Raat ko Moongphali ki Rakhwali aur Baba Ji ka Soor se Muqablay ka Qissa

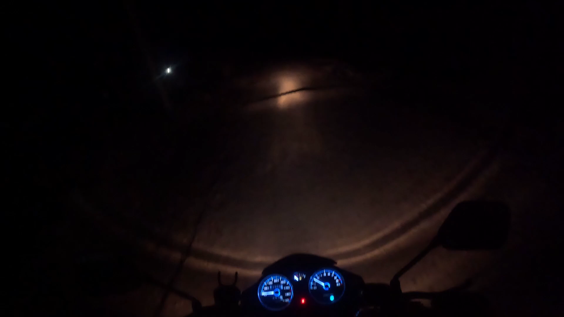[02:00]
کیا کریں گے روڑ والے جی تو ابھی جو ہے نا اپنے گاؤں والی جو روڑ ہے نا اس پر جا رہا ہوں شاید آپ کو کچھ تھوڑا تھوڑا جو ہے نا نظر آ رہا ہوں مدرس جی یہ کھانسی کھانسی جو ہے نا یہ ساتھ ہی جو لگے کیونکہ طبیعہ طبی بھی بڑی خراب ہے تو دور ڤوڑ ڤوڑ